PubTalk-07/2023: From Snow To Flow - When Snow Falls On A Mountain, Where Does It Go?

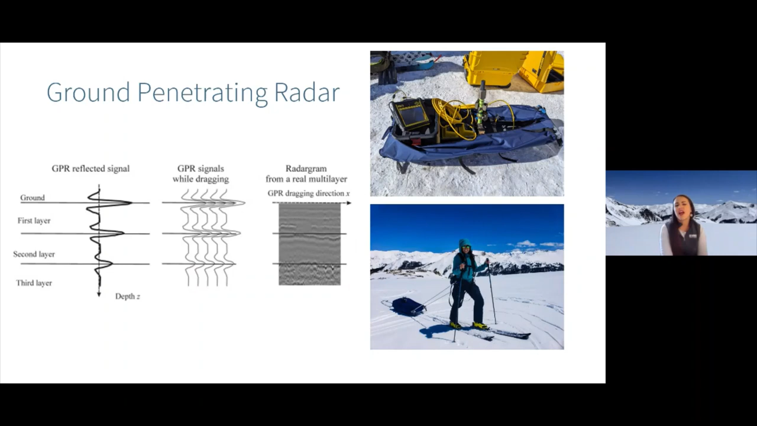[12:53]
and that is me dragging it all over the place at our Senator Beck site. So now we're back to our same transect from before. It's the exact same one from the snow probes, but now we're able to visualize some of that variability with the ground penetrating radar. So you can see that really strong reflection at the bottom, which I've outlined in pink here, is that snow ground interface.
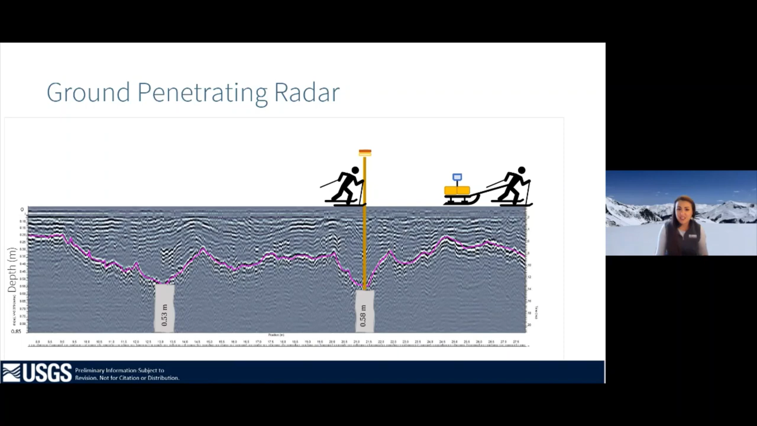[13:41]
two points with the probe, which were actually some of the deepest points. So if that's all we had, we might overestimate how much snow is available in this catchment versus being able to see a lot of that variability with the ground penetrating radar. So stepping it up even more, we bring in the drones.
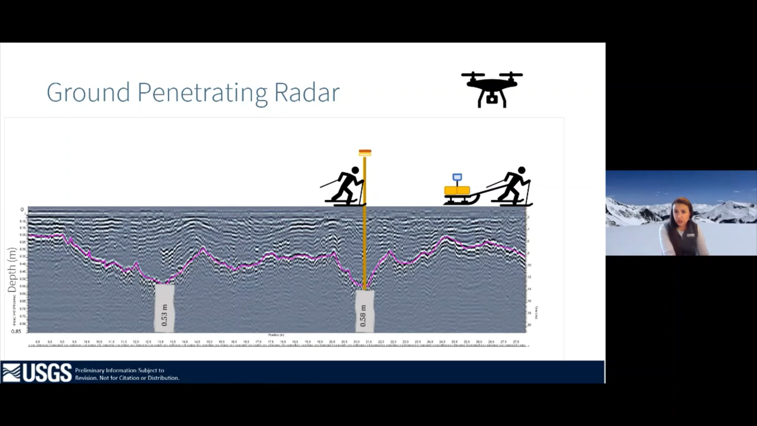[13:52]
Drones can access remote or difficult to reach areas, such as high alpine mountains or rugged terrain,
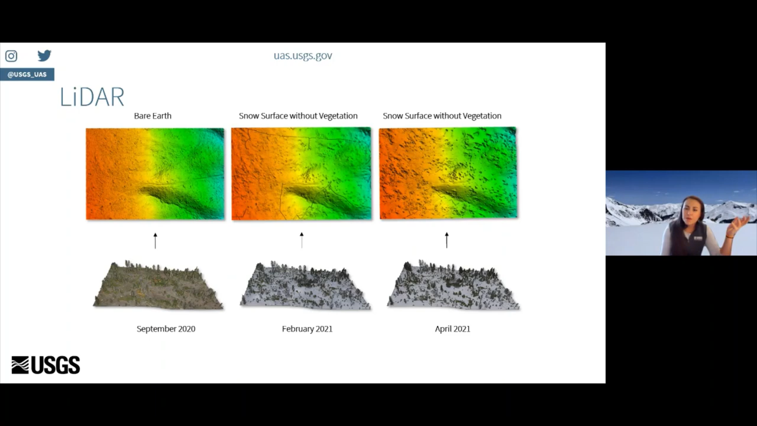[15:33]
Then we collected data about snow accumulation in February 2021 and April of 2021, which we can then subtract those snow on elevations from the snow off, and we get our snow depth. Now, these technologies are so incredibly precise.
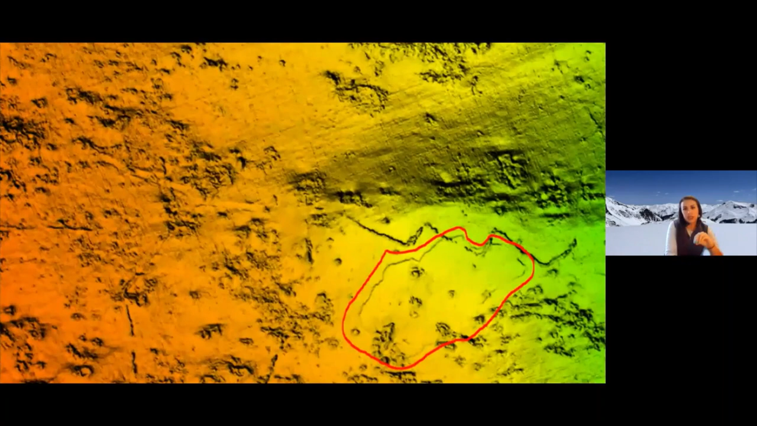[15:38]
I can tell you that it's centimeter accuracy, but I can also show you.